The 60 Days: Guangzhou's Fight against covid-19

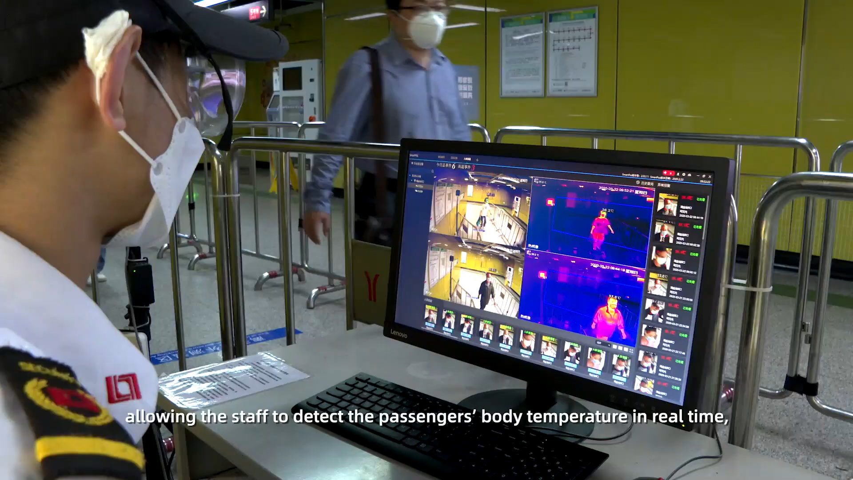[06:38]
temperature in real timewhich significantly improved detection speed and accuracy